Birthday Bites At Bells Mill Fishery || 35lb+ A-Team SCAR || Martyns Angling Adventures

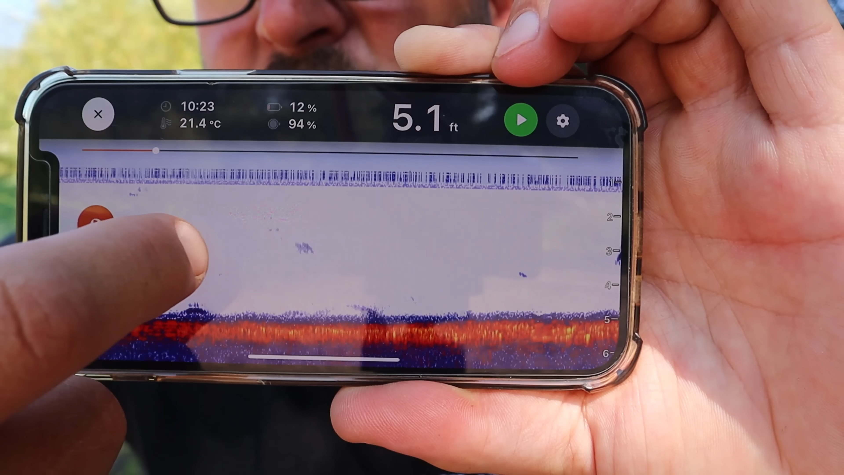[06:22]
On screen: depth 5.1 ft, water 21.4°C
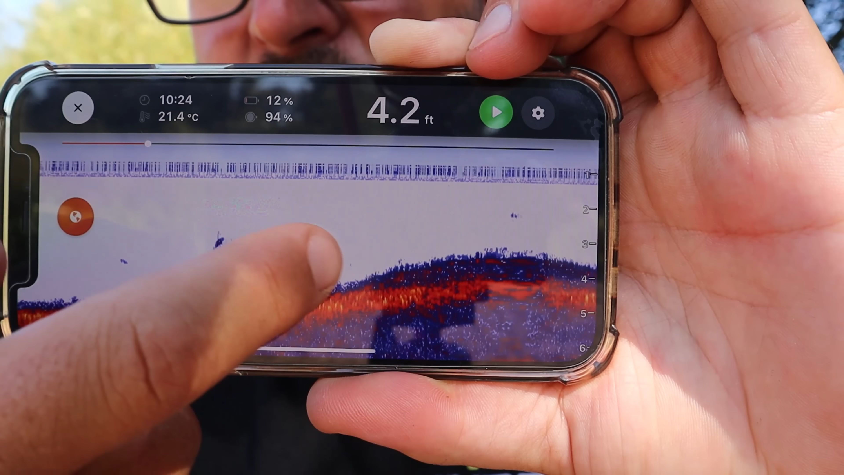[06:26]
On screen: depth 4.2 ft, water 21.4°C
And then the closer I got up to the left hand island, it sloped up, and then yeah,
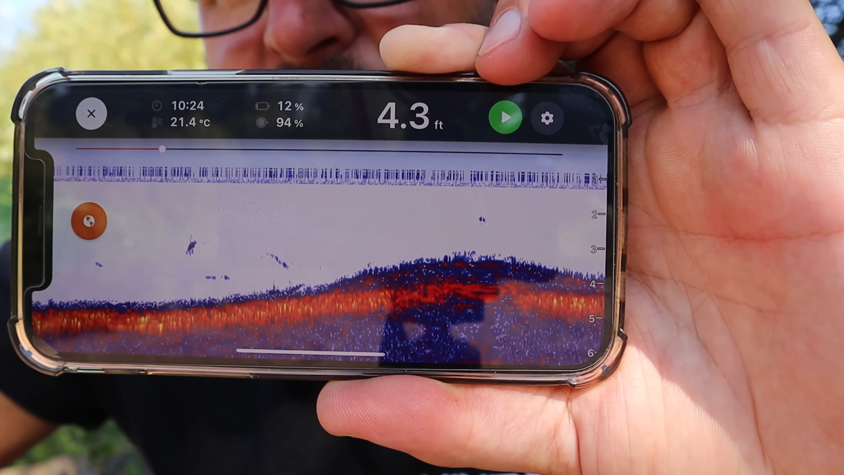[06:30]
On screen: depth 4.3 ft, water 21.4°C
there's a bit of sort of, I don't know whether it's sort of low-lying weed
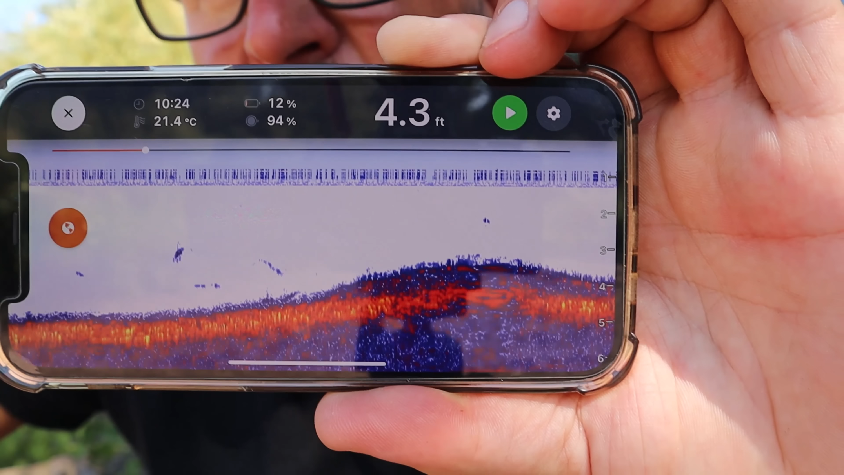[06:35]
On screen: depth 4.3 ft, water 21.4°C
or possibly some reed stems or anything like that.
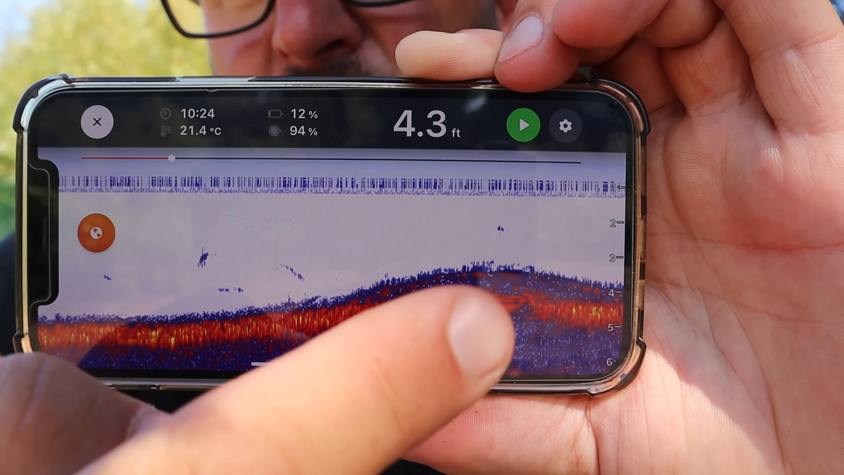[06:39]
On screen: depth 4.3 ft, water 21.4°C
But as I got tighter up to the islands, you can see it goes right up, and then yeah,
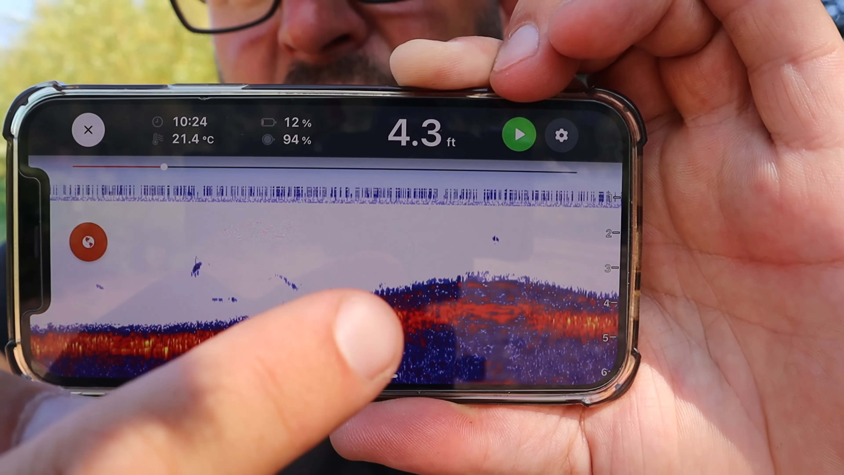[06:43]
On screen: depth 4.3 ft, water 21.4°C
there's something sort of on that lake bed that's very soft.
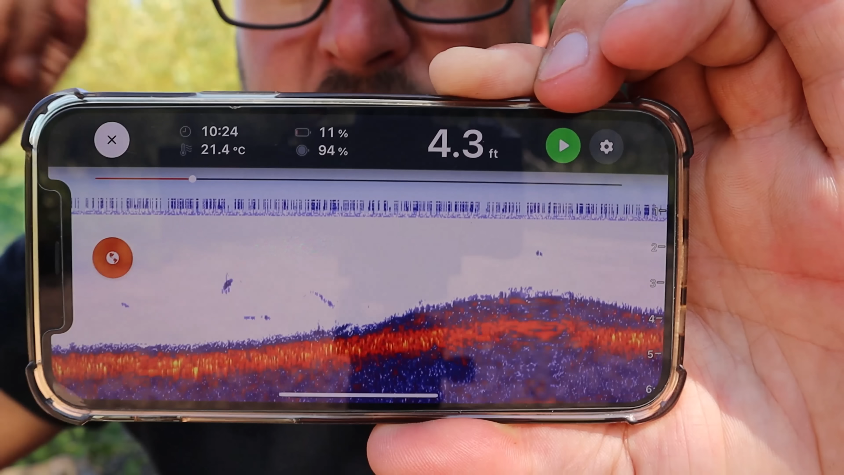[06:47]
On screen: depth 4.3 ft
So if I come back probably about maybe sort of half of a
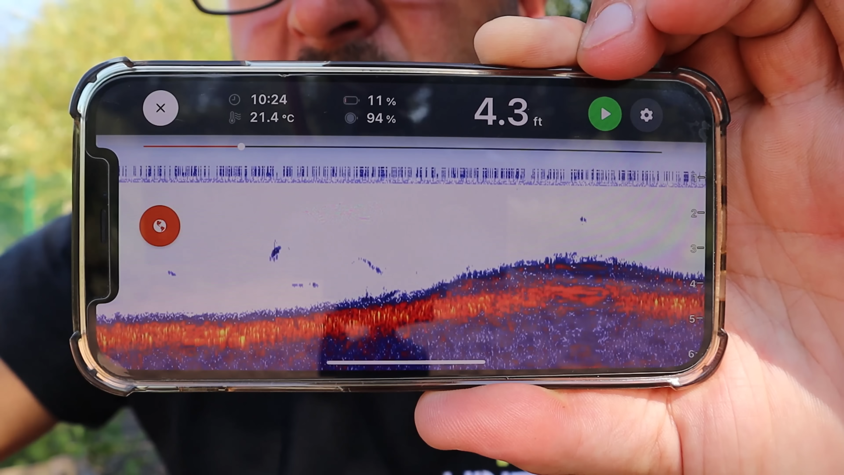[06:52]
On screen: depth 4.3 ft, water 21.4°C
bushwhacker section to, you know, half to 1 meter, so yeah,
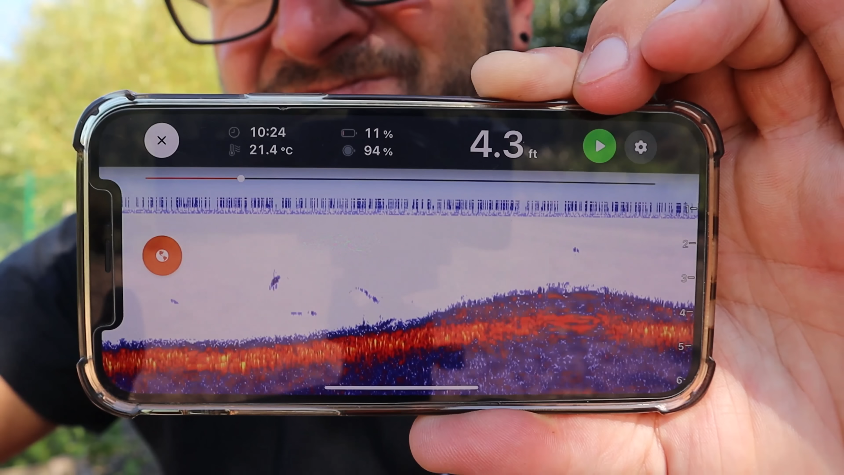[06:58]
On screen: depth 4.3 ft, water 21.4°C
just off the island, you know that you're fishing just off that drop off before it goes up to the island.